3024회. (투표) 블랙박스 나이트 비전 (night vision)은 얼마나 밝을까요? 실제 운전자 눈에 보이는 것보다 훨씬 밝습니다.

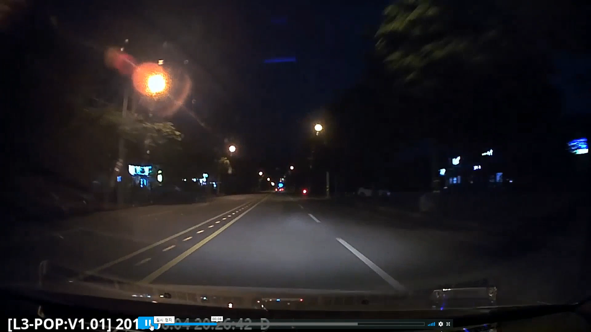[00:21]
눈에 보이는 것과 비슷해 보입니다, 이 정도면. 이 정도. 아이쿠, 이렇게 튀어나오면 이거 피할 수 있나요? 안 보이는 곳에서 이렇게 갑자기 오토바이가. 이렇게 치고 나오면 방법이 없죠. 오토바이 깜빡이도 안 켜고.
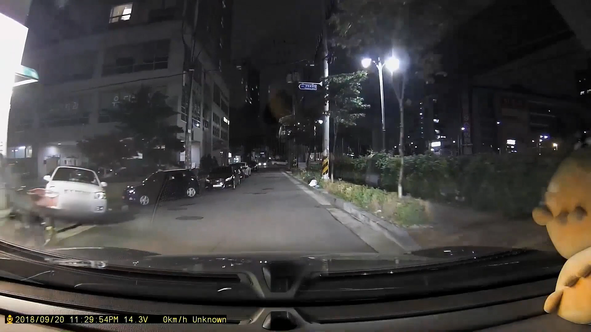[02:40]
실제보다 더 많이 밝게 보이는 것 같은데 바로 이거입니다. 지금 여기. 사람. 사람 놓여 있는... 이거, 이거. 이 사람 누워 있는 게 블랙박스가 더 앞에 있습니다. 운전자 눈 보다. 그래서 보이는 거죠, 저게.
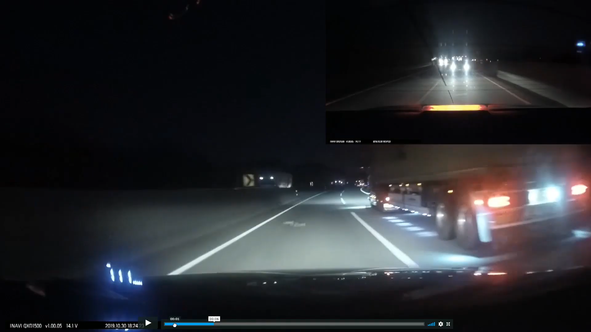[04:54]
블박차가 한 100km로 가다가 뒤에 차가 바짝 따라오더래요, 이렇게. 그래서 이거 내가 좀 빼줘야 되겠다. 빼서 이 차로 저로 비켜주는 거 해야 되겠다. 그래서 지금 못 밟기잖아요. 그래서 빼주느라고 앞으로 가는 순간. 앞으로 빼주려고 하는 순간. 뭘 밟았어요. 그리고 뒤로 튕겼어요. 다시. 여기서 밟고 그다음에 뒤에서 부딪히는 게 나옵니다. 보시죠. 밟았고.
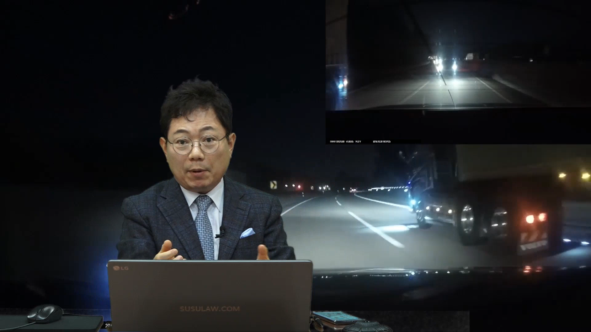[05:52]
내가 밟고 살짝 뜨는 거예요. 살짝 뜨는 뒤차가 빵. 그러면서 뒤차가 나보고 100% 책임지라는 거예요. 블록차에 책임이 있나요? 여러분이 블록차 운전자라면 저게 뭔지는 모르겠는데요. 조그맣게 떨어져 있는 거. 저게 보일까요? 밤에. 그리고 이건 나이트 버전이에요. 나이트 비전. 비전. B-V-I-S-I-O-N. 밤에도 잘 눈에 보이는 거 더 밝게 보입니다.